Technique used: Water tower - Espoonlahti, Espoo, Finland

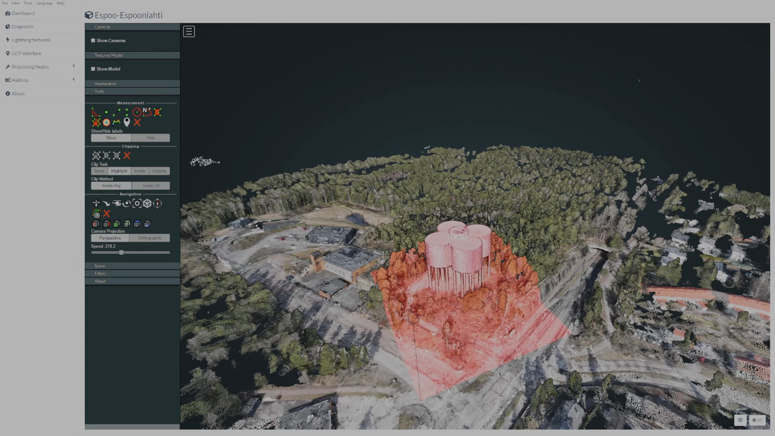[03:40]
So what is very interesting, that this 3D model you can see is done just taking a pictures from the water tower. You can also see the surrounding, but to be honest the pictures were done specifically to make the water tower as accurate as possible.
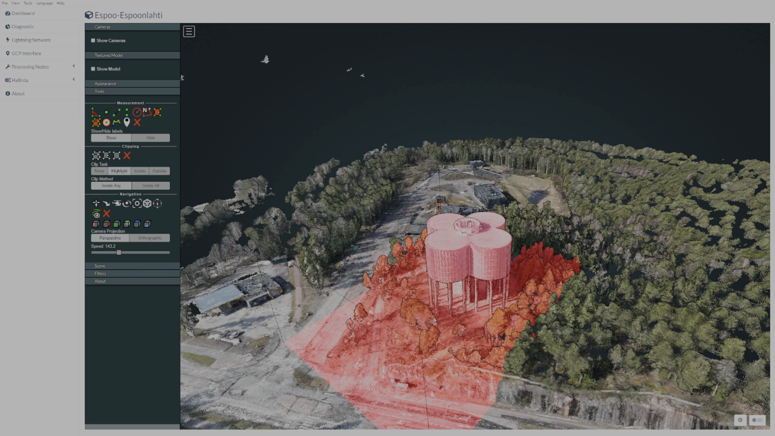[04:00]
So the rest is basically just the leftover results, and that can be seen if you take the show cameras.
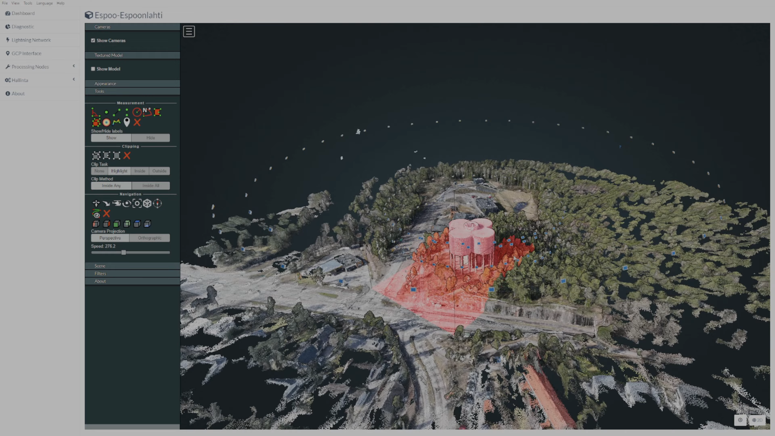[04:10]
You can see that when taking the photos I have done circles
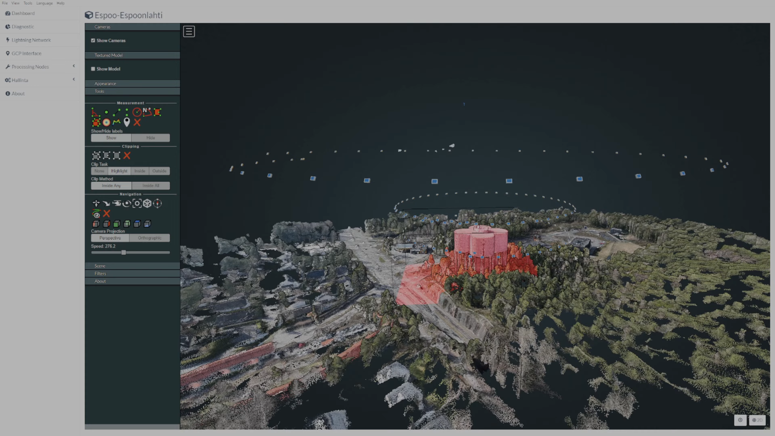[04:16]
around the water tower specifically, and taking the photos from the water tower.
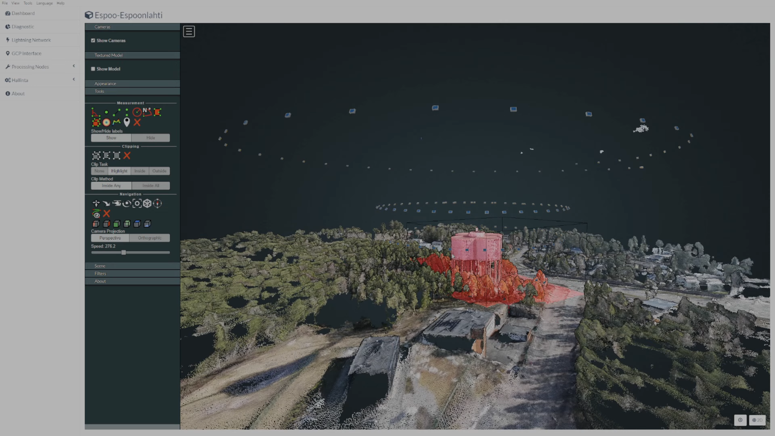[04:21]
And in this case actually the trees are causing a hefty problem because I didn't want to go too near trees. So actually the photos from underneath are not that great.
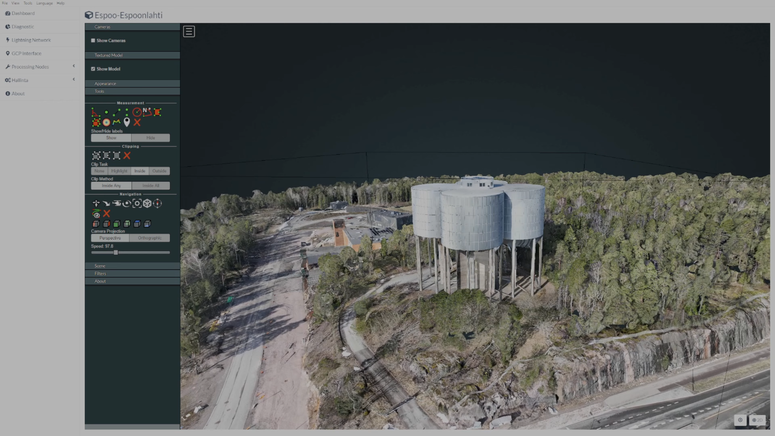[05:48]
just from the photos, and the
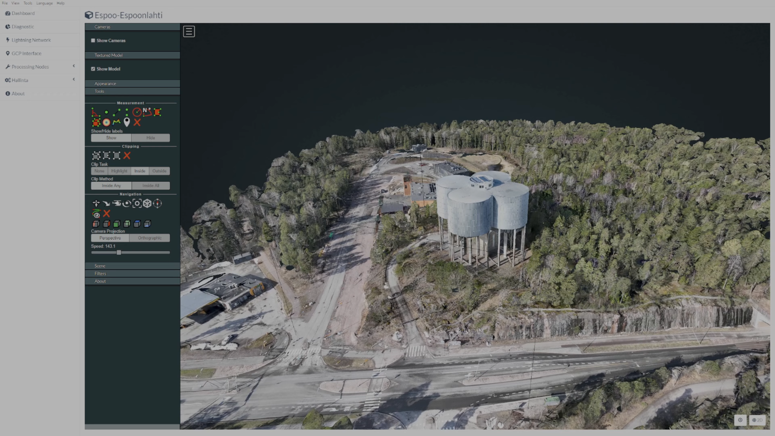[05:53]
drone is perfect tool for that. The second thing what you can do is that you are able to do a 2D photo.
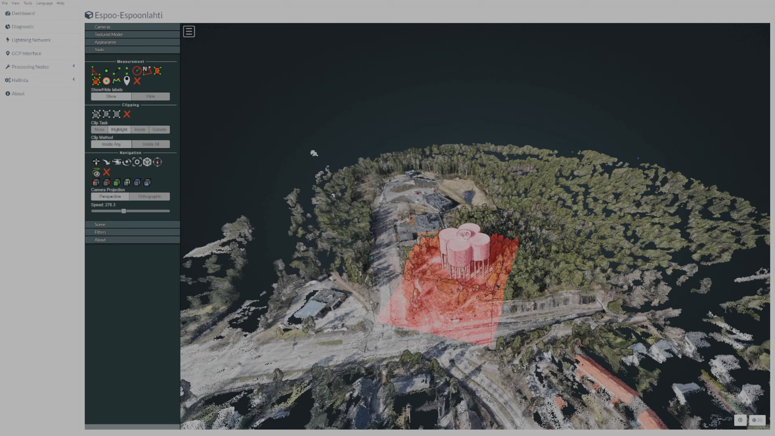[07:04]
that you can do this kind of mapping of like space picture which is in the Google Maps,
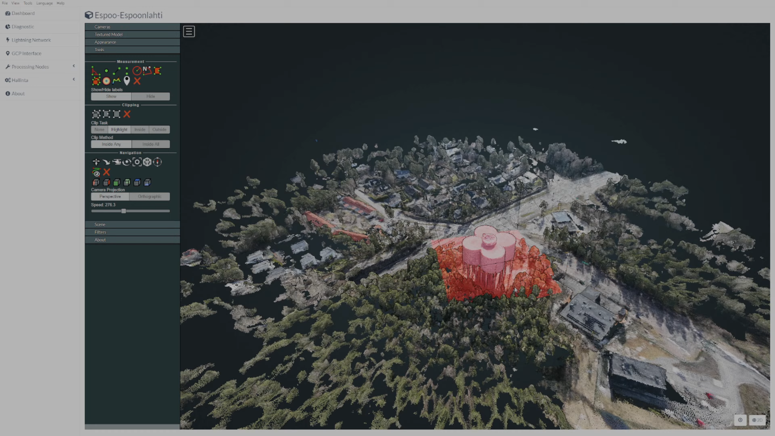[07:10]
or then you can do like total 3D models.